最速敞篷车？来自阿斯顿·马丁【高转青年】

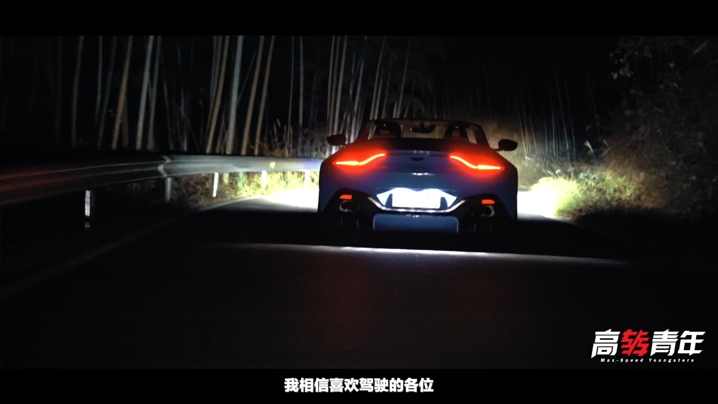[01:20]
驾驶的各位一定能够理解这样的酣畅而今天我手上这部玩具也的确有点奢侈它是今年2021赛季的F1的安全车同款阿斯顿马丁Vantage而且这还是一辆Roster敞篷版的